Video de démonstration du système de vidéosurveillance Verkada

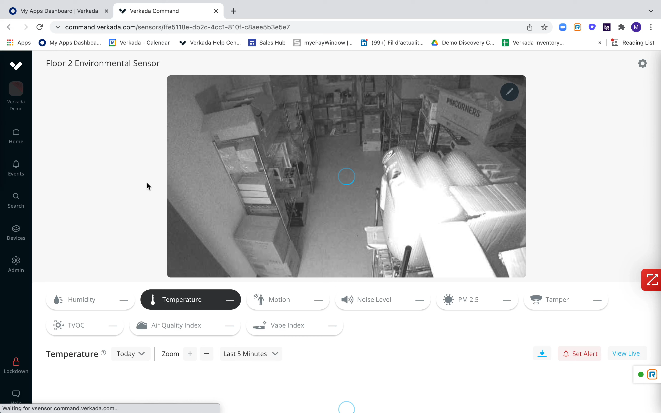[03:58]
Tout ça, c'est tout ce qui est sensor. Donc, vous pouvez contrôler le niveau de température, d'humidité.
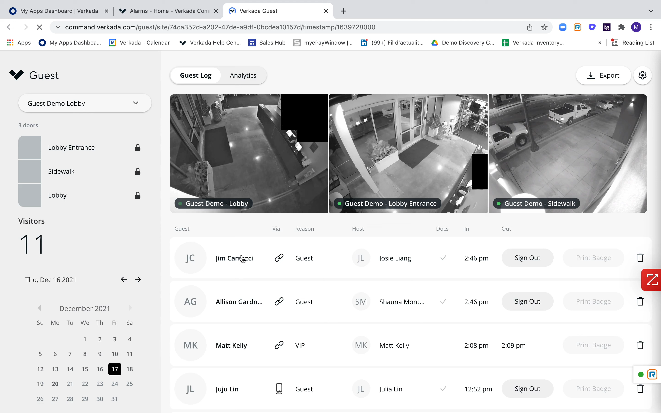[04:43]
qui était la personne qui les a accueillis. Quand est-ce qu'ils sont exactement rentrés. Et quel type de document ils ont signé.
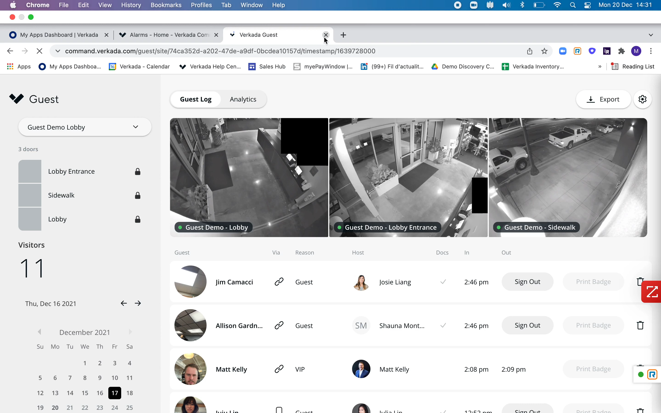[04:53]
A savoir que pendant la période de Covid, c'est plutôt intéressant. Puisque si vous avez des documents de santé à faire signer, vous pouvez le voir en un clic.